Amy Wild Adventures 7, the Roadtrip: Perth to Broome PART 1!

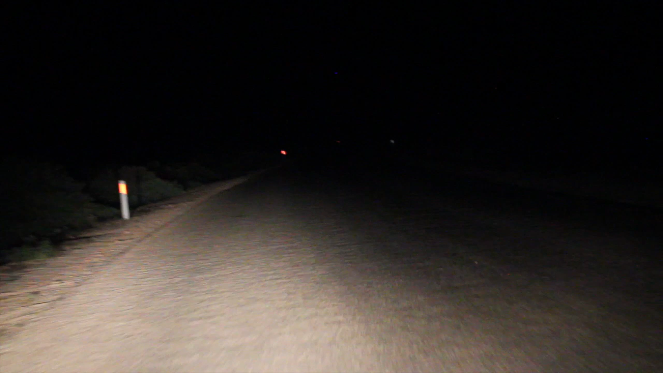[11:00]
doing some herping, going to see what sort of reptiles and whoever knows what else I can find out here. Oh, what was that?